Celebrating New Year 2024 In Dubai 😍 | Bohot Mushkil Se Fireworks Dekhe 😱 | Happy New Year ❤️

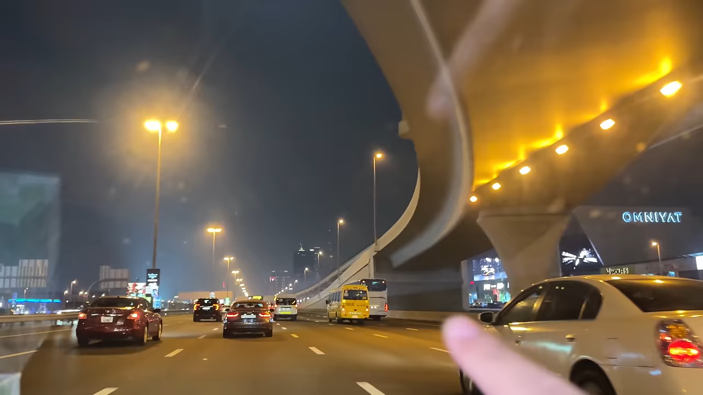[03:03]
भाई। वो सामने तुम लोगों को जो है ना थोड़ा थोड़ा बुर्ज खलीफा नजर आ रहा होगा।